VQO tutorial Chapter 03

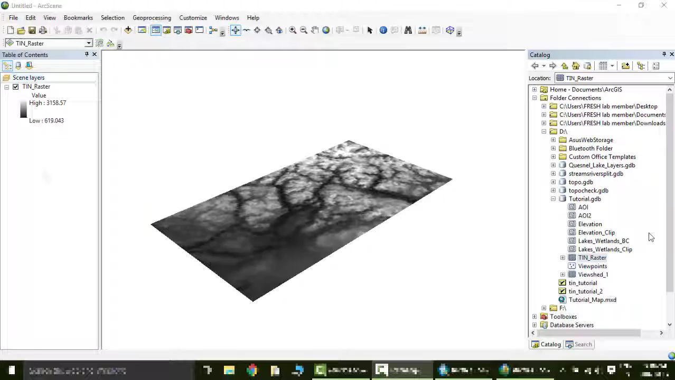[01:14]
So, we have the raster here. We are going to first right-click on the file name, and go to Properties.
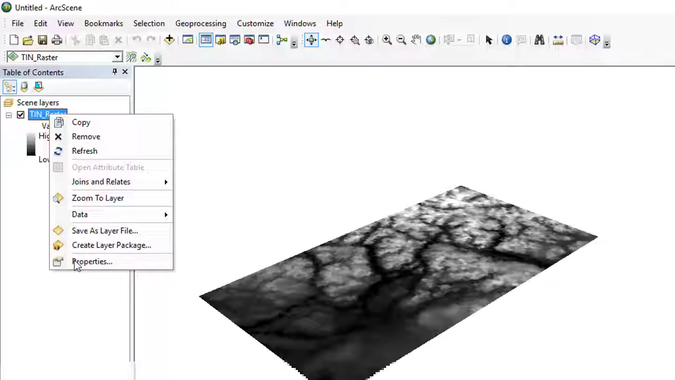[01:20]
We are going to go to the Base Heights tab, and select Floating on a Custom Surface.
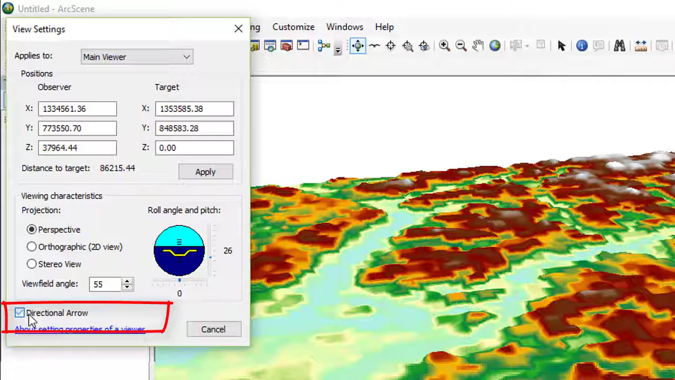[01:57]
There's our north arrow. To explore the scene interactively, click the icon of the flying bird.
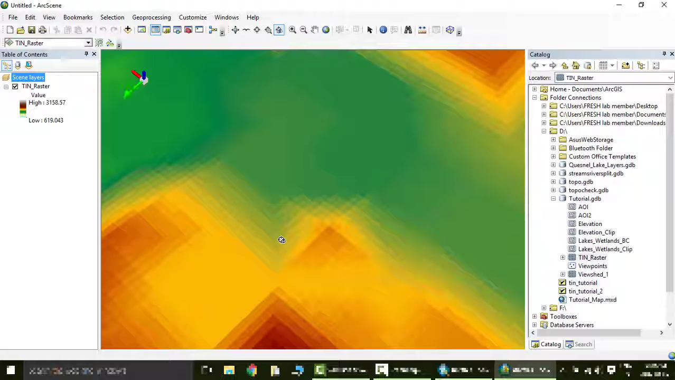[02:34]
As always, the globe icon will reset you back to the full extent of the model. Now that we have explored our model, we can add other features to our map.
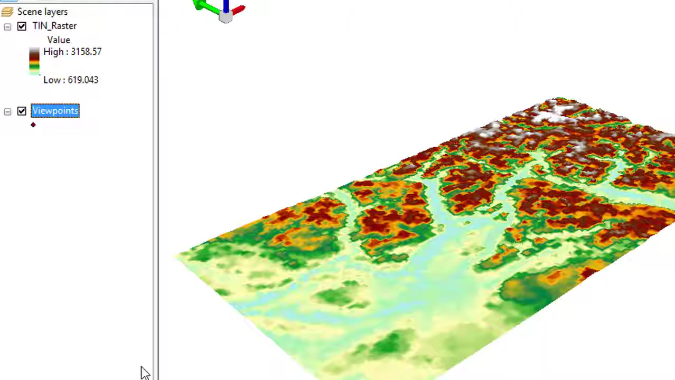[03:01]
and select the Base Heights tab like we did with the raster.